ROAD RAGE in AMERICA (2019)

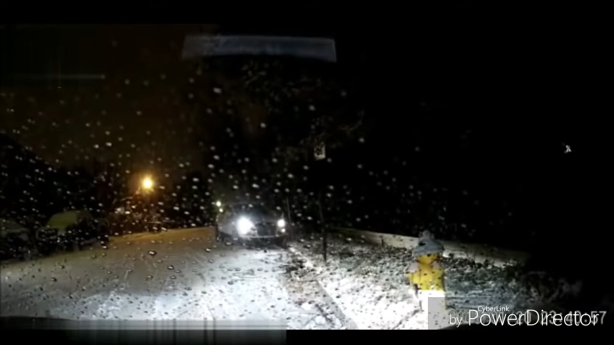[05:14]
Well, I just got back into it. Hang on, someone's about to slide right into me. God, okay. Damn it!
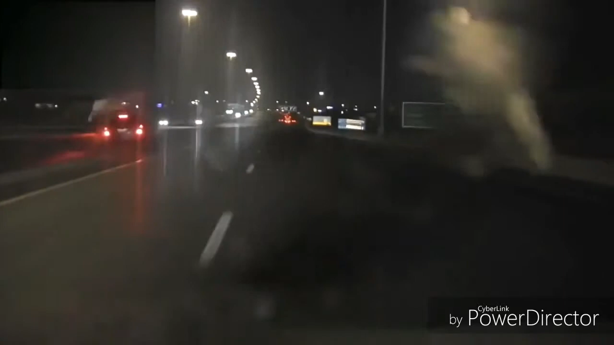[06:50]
Oh shit, fuck. Holy shit, he took out a sign. Yeah, I knew he was this. One sec, I'm just pulling in behind him. It's dark.